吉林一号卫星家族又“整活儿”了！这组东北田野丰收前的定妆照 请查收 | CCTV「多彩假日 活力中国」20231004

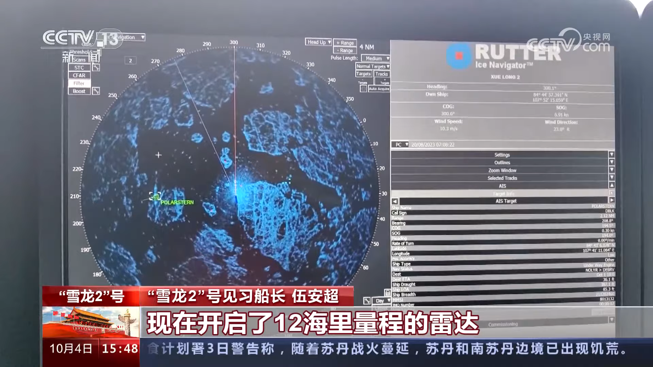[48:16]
现在开启了12海里的一个量程的雷达，防止那个有大的冰山。
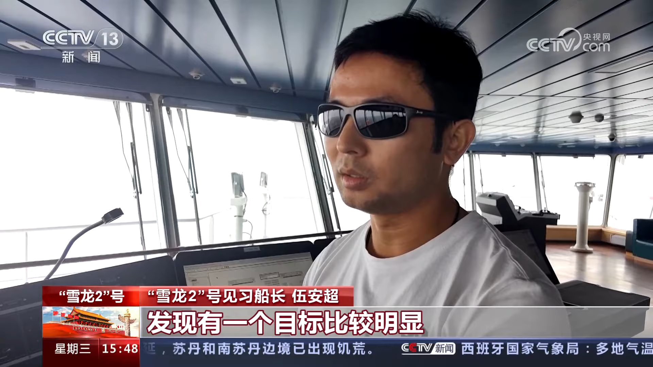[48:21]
但是10海里的时候发现一个目标比较明显，等到离到5海里左右的时候，它的 AIS 信息出来了，然后就发现是那个德国的极星号。最近它距离是2.1海里左右， 现在能见度也只有500米。
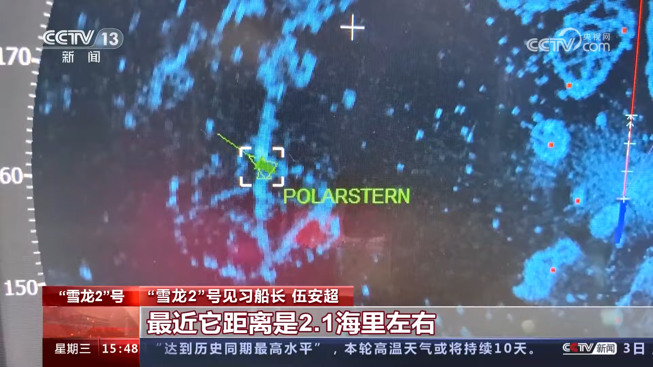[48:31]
如果能见度好的话，2海里能看得它很清楚。